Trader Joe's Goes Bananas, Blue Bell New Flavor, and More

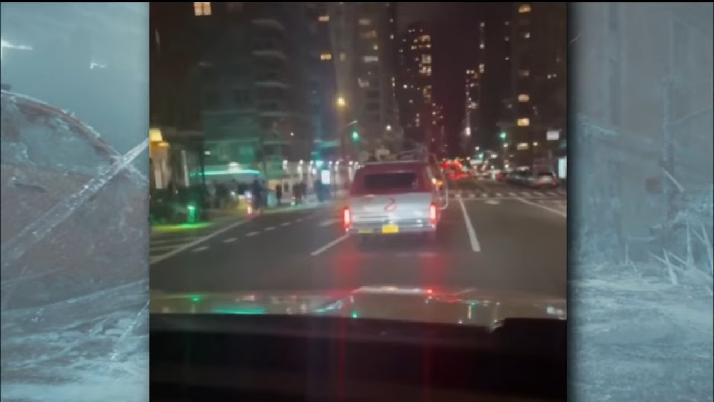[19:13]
Patrolling police officers spotted the car from Ghostbusters roaming the Big Apple on Sunday night.